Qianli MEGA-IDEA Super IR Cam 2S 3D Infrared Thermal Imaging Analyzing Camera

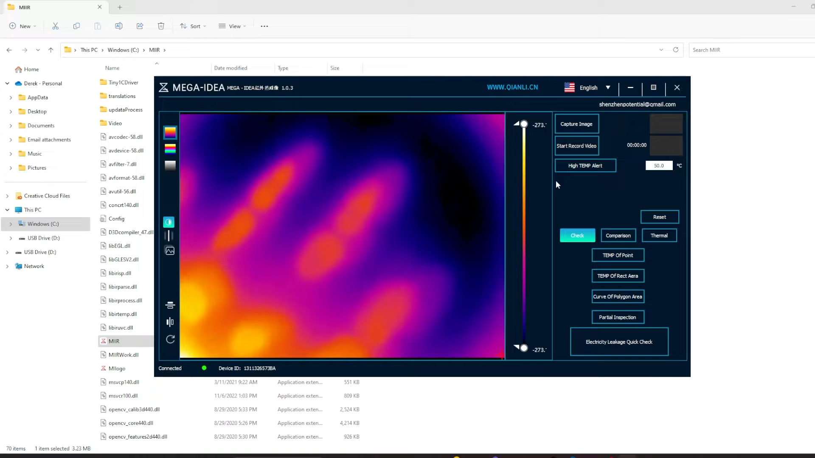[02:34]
See it leaves a handprint and here's a tool so you can see the contrast that this has.
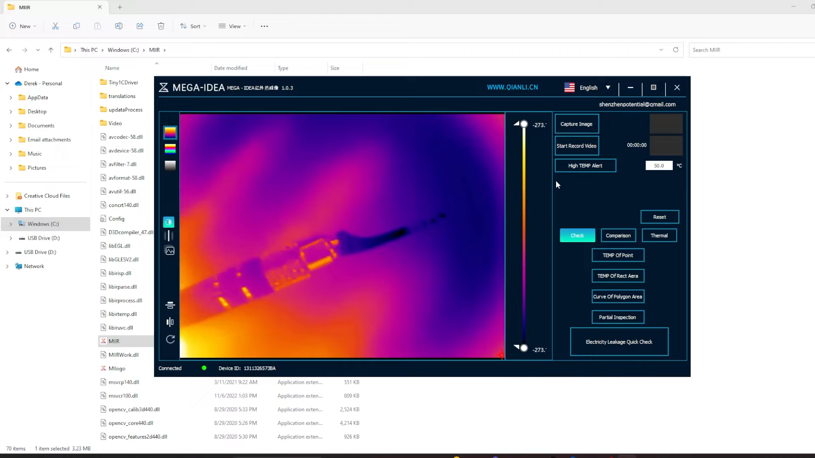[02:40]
Zoom in and out by lowering the arm here. You can see it doesn't really matter the height.
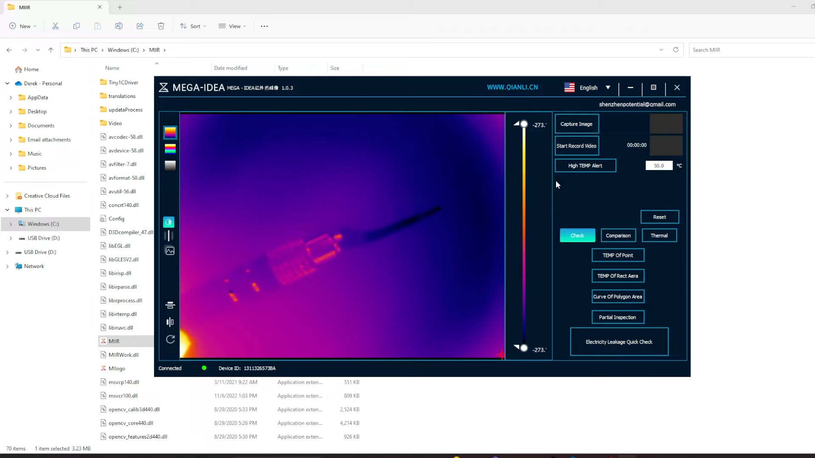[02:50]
I still get clarity of image which is really kind of cool which means we can really kind of adjust the alignment of whatever we're working on to be in frame.
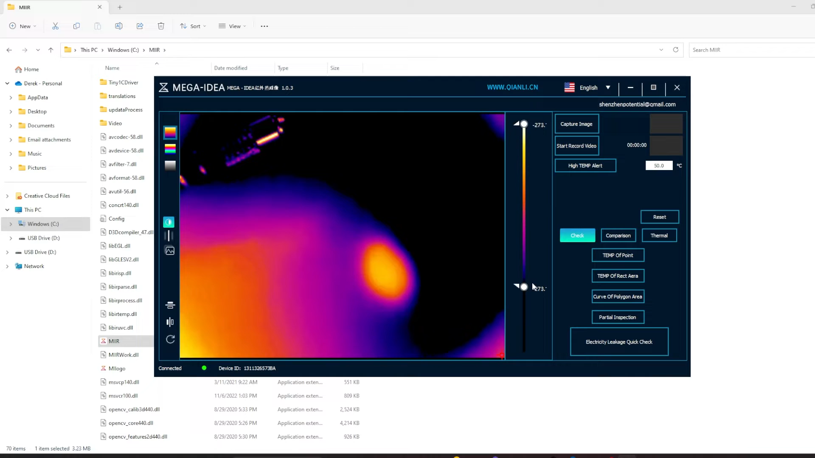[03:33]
So this is definitely an indicator that it's going to show you a short on a logic board. If you're trying to isolate an issue. You can see how precise this is going to be.
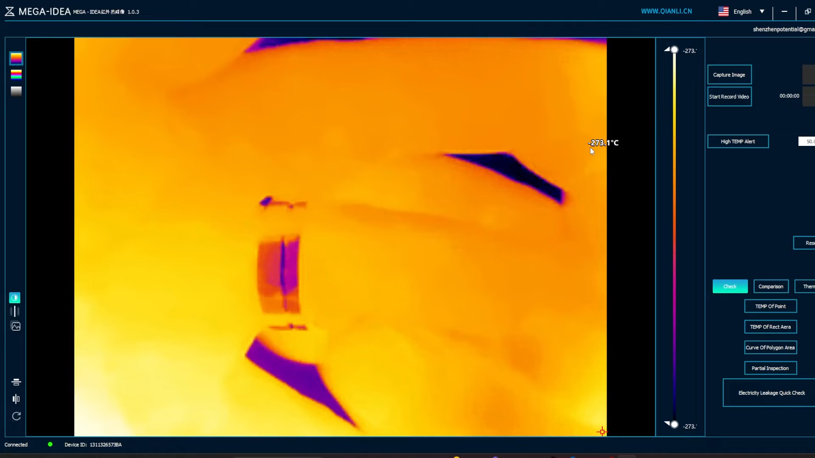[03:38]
On screen: spot -273.1°C
Take a look at my ring here for example. Detail I'll just be able to pick up pretty sweet.
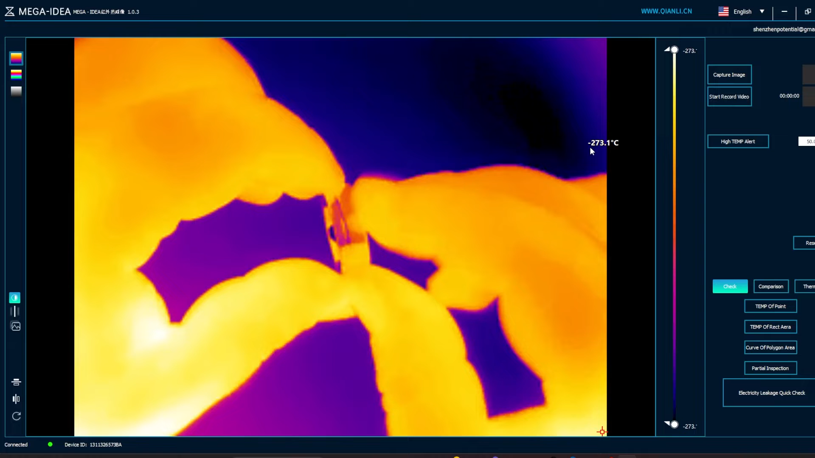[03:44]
On screen: spot -273.1°C
You can slide this here and you can see a look at the exchange of heat into the mat below from the ring.
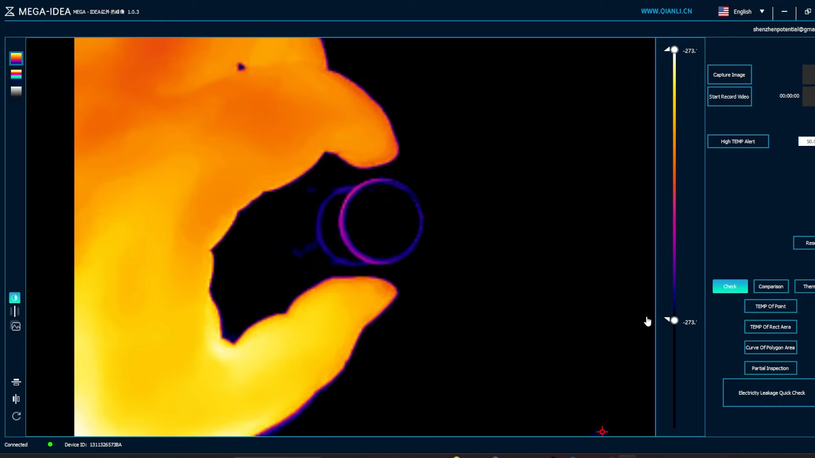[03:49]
That's pretty cool. When I rub here on the mat you can see the dissipation of heat.
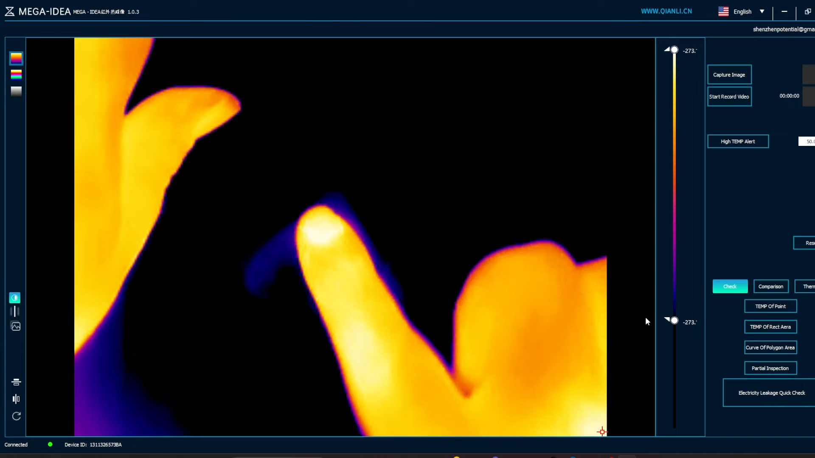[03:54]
You can play with the settings all you'd like.
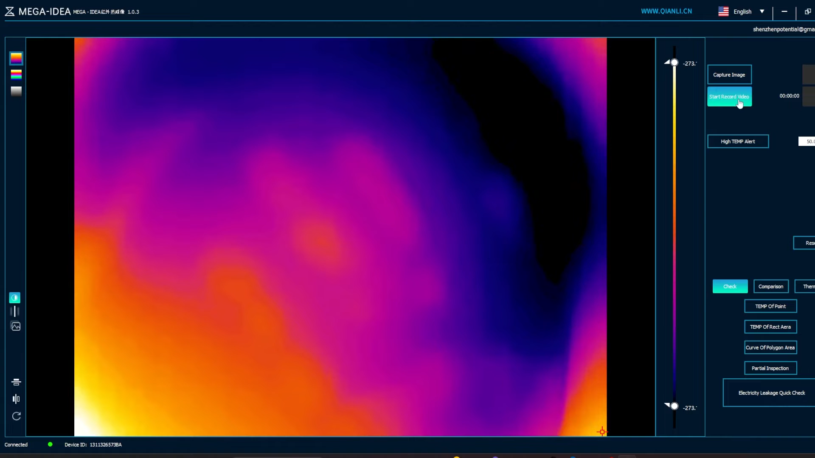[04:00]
You can even record a video here. Capture an image.
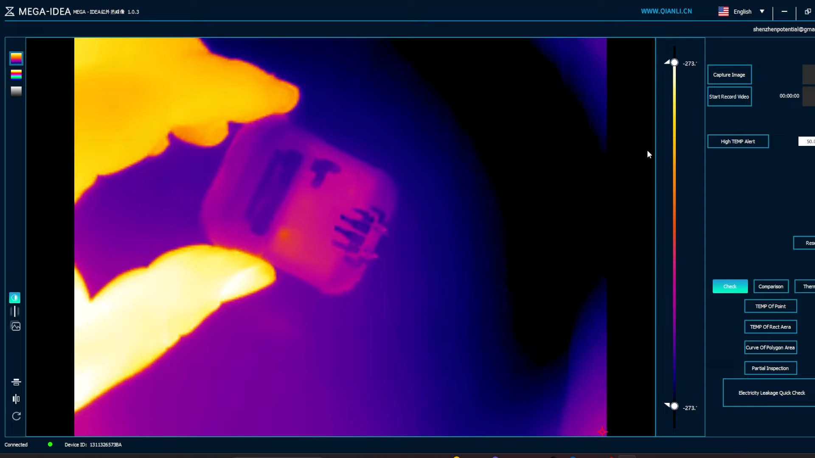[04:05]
Here let's uh take uh airpods that I'm working on and we'll plug in a charger and you can see here uh immediately tristar starts to heat up.
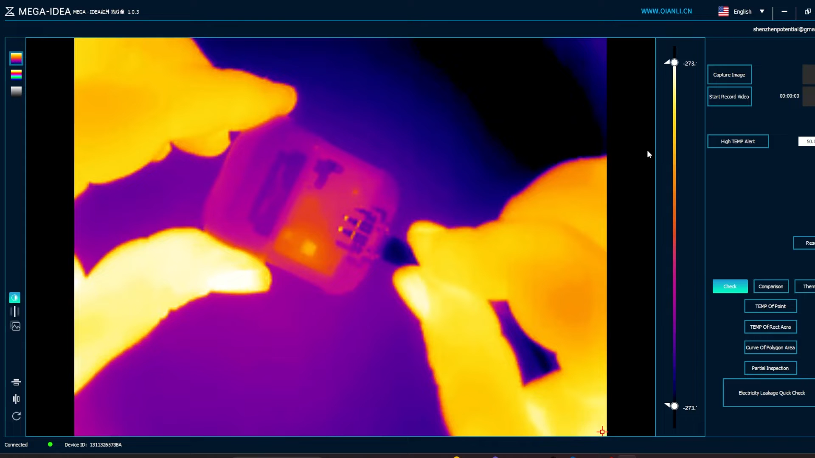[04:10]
See the one bright square there. Pretty cool how how warm how warm it's showing it getting even though it's not hot to the touch.
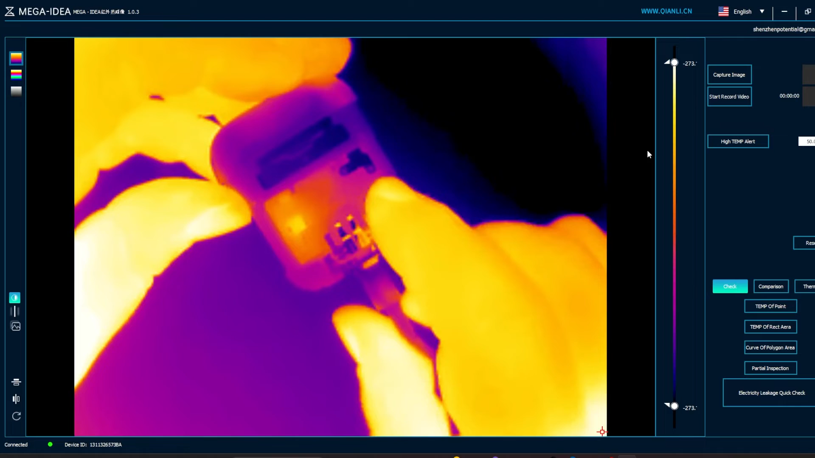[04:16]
See the heat transfer my fingers into the cap there.
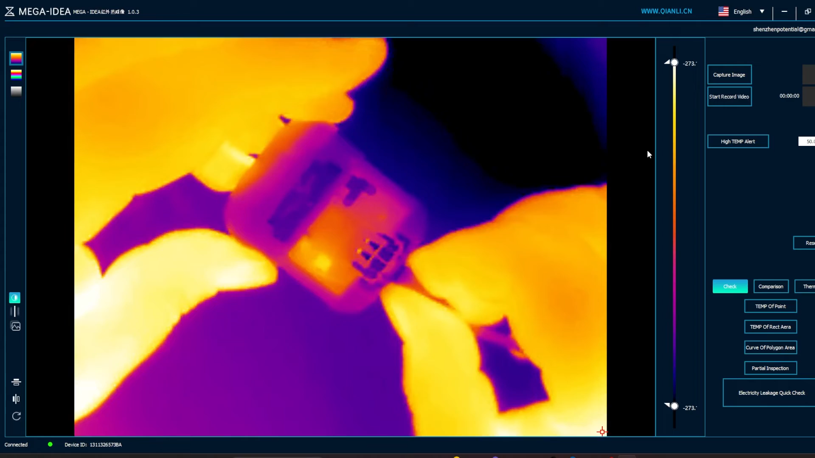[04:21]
Look how detailed the image is. How quickly things cool down when they don't have power. You're definitely going to be able to narrow down the individual components when I heat up on this.
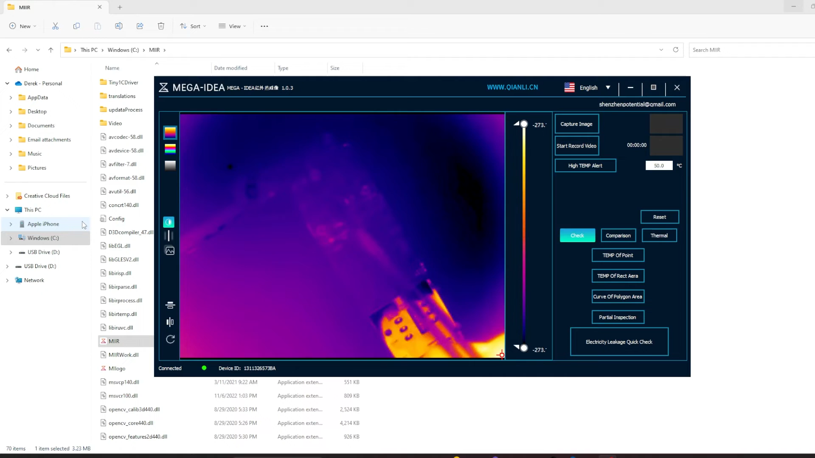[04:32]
So that's a really good image.
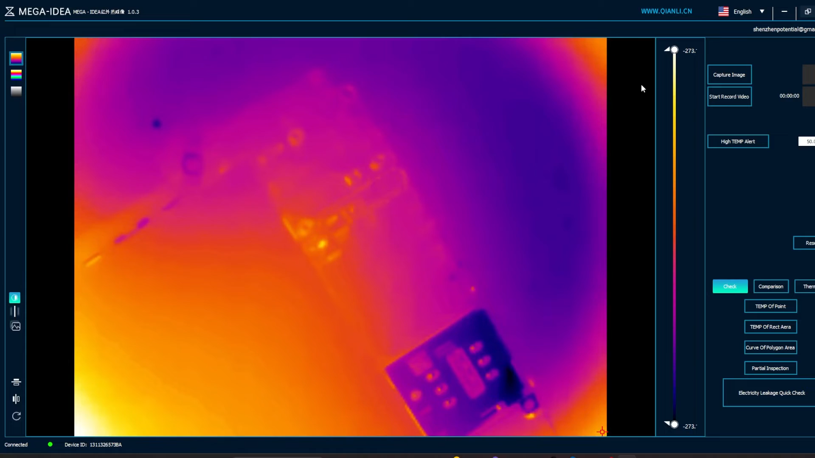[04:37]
Especially if we can make it even larger. I mean look at the look at the image on that simcode tray.
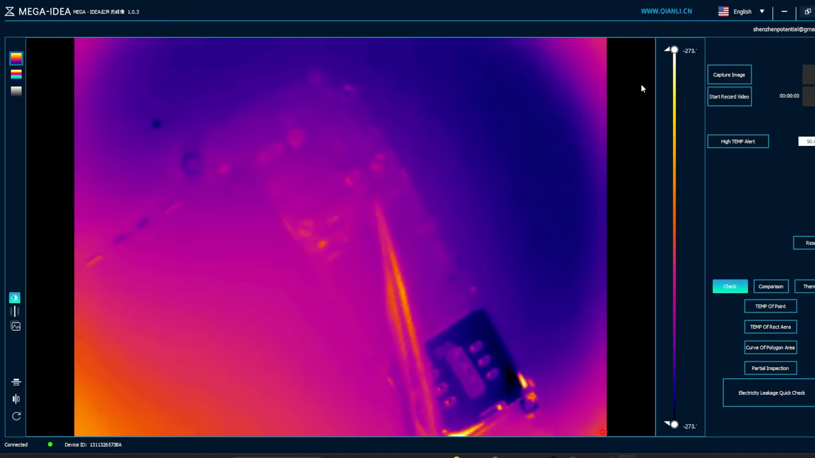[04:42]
I know that I don't have any heat in this board right now but that being said you can still make out the connectors and everything. This is this is going to be really this is a really good camera.
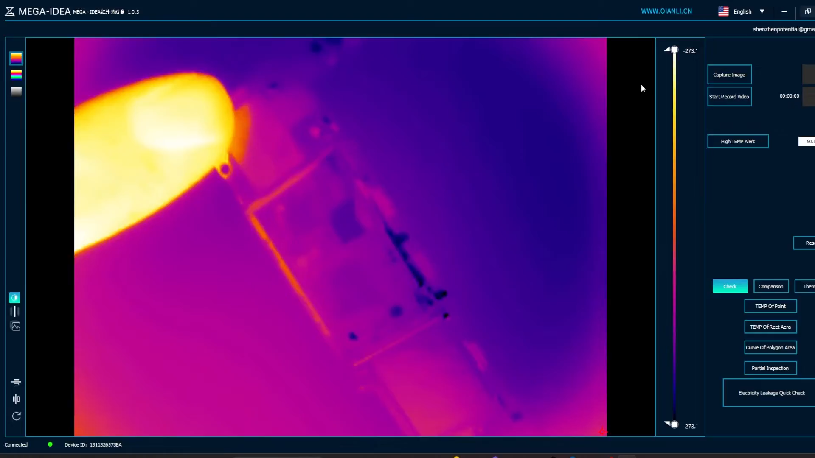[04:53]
Overall the surface area that this takes up on the desk is very small.